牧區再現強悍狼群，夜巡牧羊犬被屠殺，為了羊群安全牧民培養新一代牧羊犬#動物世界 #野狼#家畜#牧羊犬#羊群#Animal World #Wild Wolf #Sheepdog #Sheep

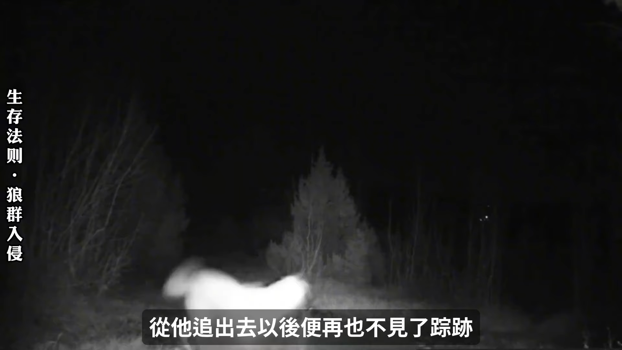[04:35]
以后便再也不见了踪迹而当夜返回来进食的竟然是野狼在搜山寻找的过程中牧羊犬发现了太多野狼留下的痕迹这里距离
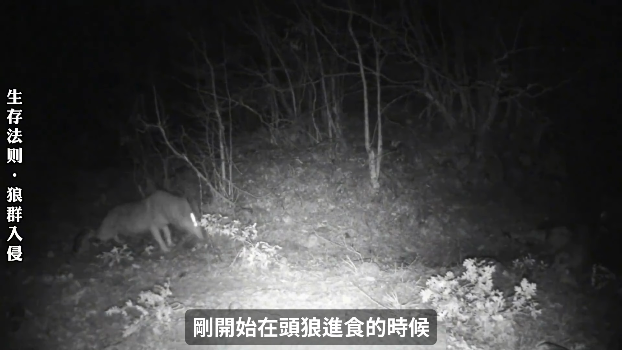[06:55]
进食的时候其他野狼并不敢主动上前随着头狼快要吃饱狼群才开始集体进食这不像是临时性结合这是成熟的狼群一贯的进食特点由于猎物被拖到了角落无法看清这个狼群的全貌但是已经进入监控画面的至少应该是四匹野狼如此失踪的牧羊犬无容置疑它必然是遭遇了这群杀手接下来加强